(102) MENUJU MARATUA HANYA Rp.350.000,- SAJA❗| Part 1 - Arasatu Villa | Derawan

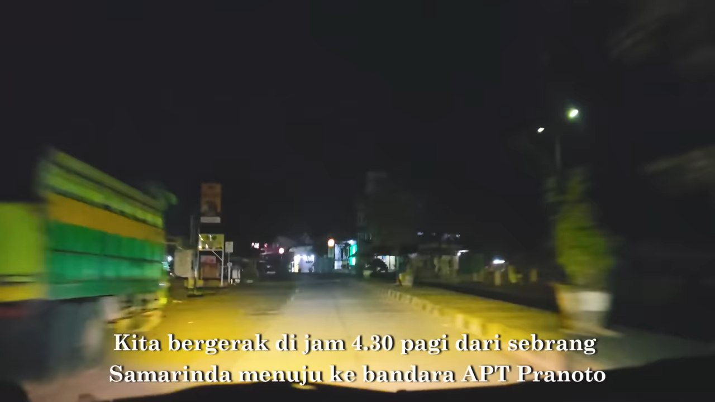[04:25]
Kita bergerak di jam 4.30 pagi. Seberang Samarinda menuju ke Bandara APT Pranoto.
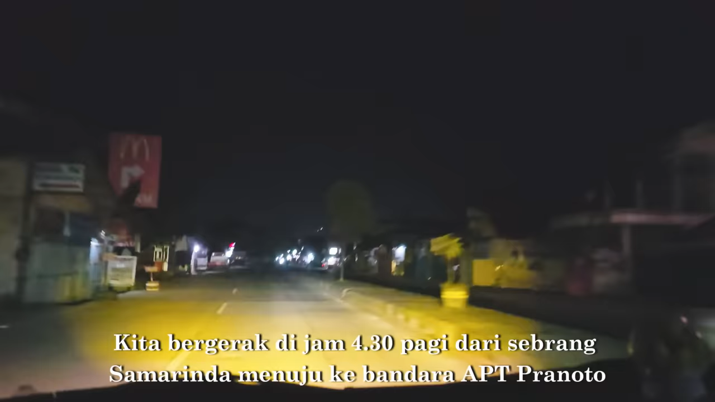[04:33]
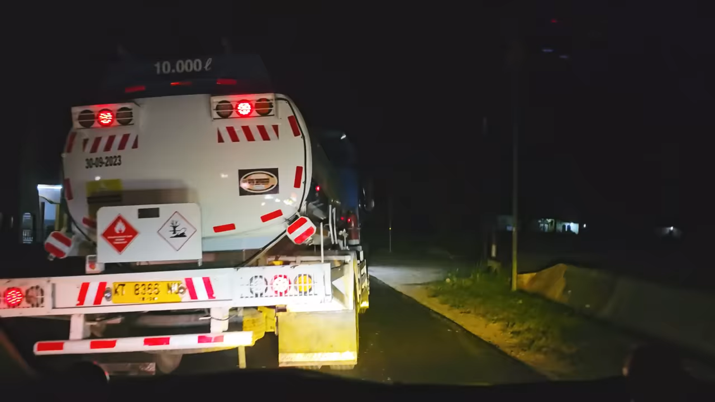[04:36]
Terlihat mobil-mobil yang beroperasi di sini adalah transportasi kelas berat.
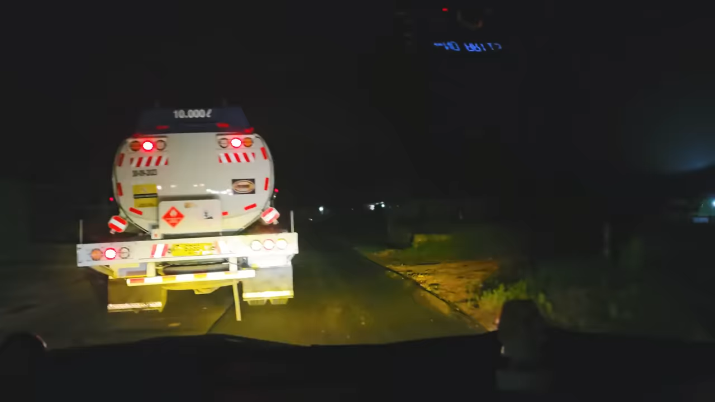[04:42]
Alasan kita harus berangkat awal adalah karena banyak kasus orang-orang Samarinda